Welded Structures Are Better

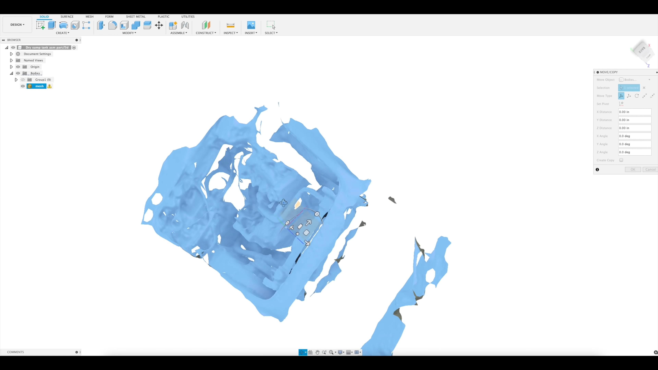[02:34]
You just want the scan to kind of line up with these three planes, so one of the planes cuts through the car front to back,
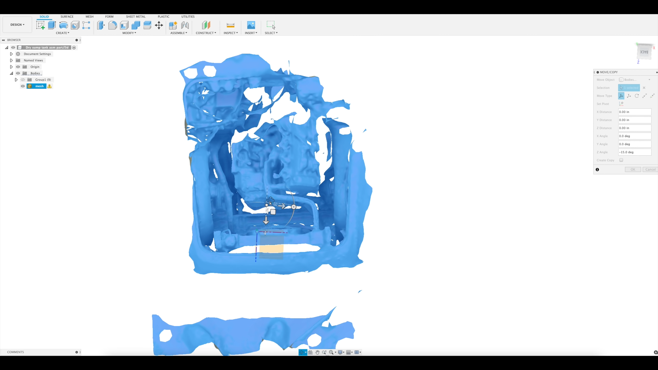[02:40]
one side to side, and one top to bottom.
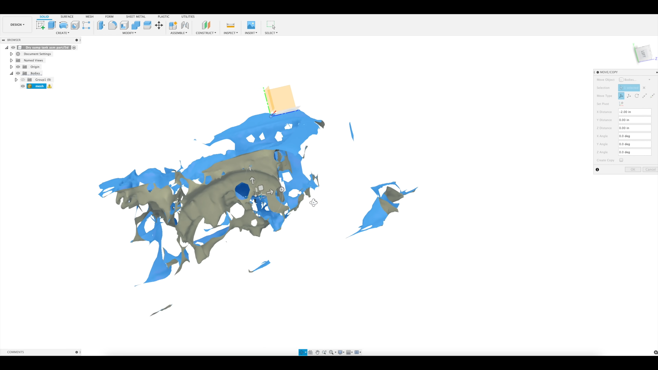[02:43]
So remember our process is sketch, extrude, repeat, but our sketches have to be on a plane, so pick a plane like this middle one here and draw a sketch on it.
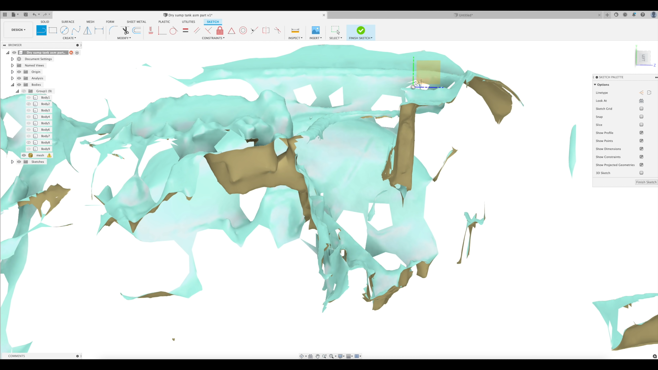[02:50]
Then we just squeeze our Play-Doh out in the shape of our sketch. Cool, except we're crashing into our fan,
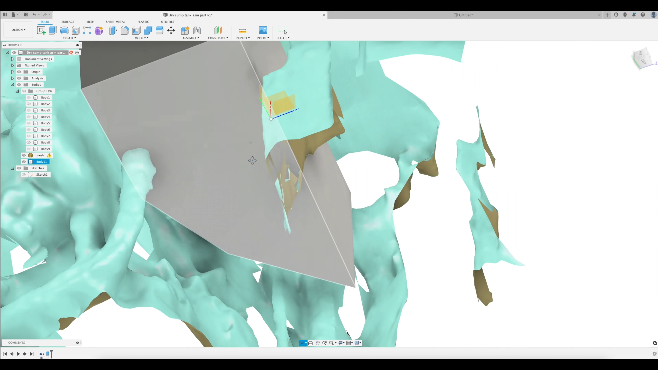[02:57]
so we'll draw a sketch on the top and extrude a cut partway up to clear the fan. I know I'm going over this quickly.
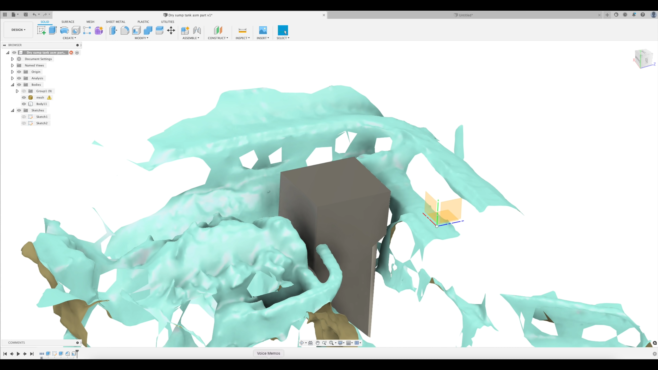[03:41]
I also need an inlet and an outlet. For that, I'm going to weld on these guys, so sketch out and cut those holes.